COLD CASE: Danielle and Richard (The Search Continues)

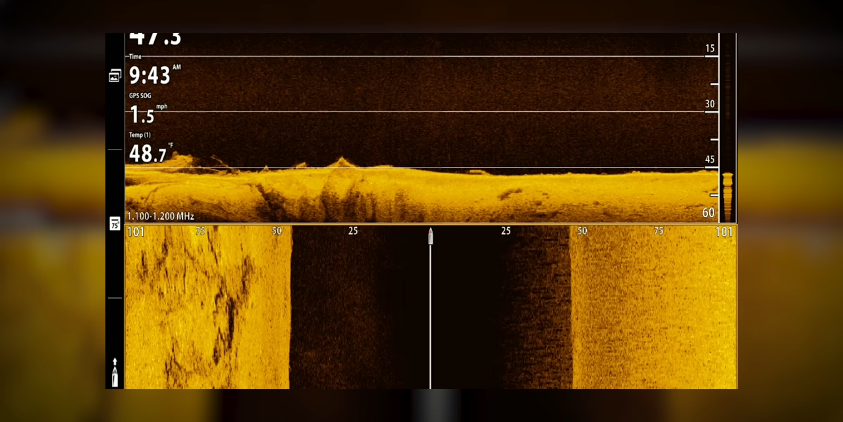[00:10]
On screen: water 48.7°F, speed 1.5 mph
We're right around 47 feet. It makes sense.
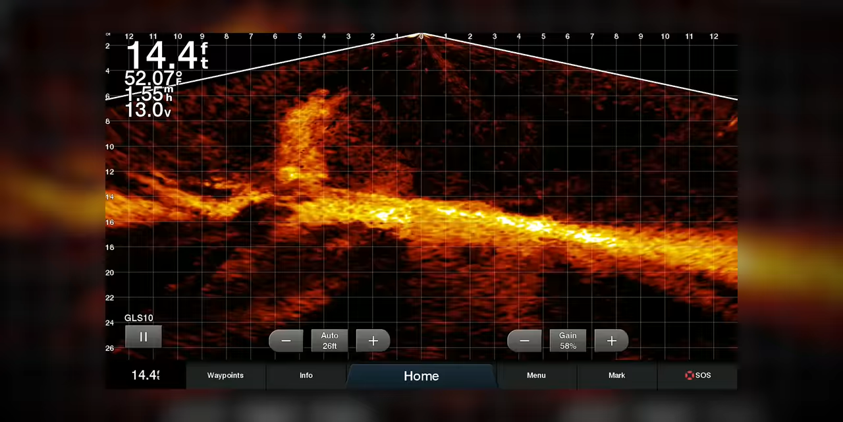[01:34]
On screen: depth 14.4 ft, water 52.07°F
Yeah, he's on it. I see him.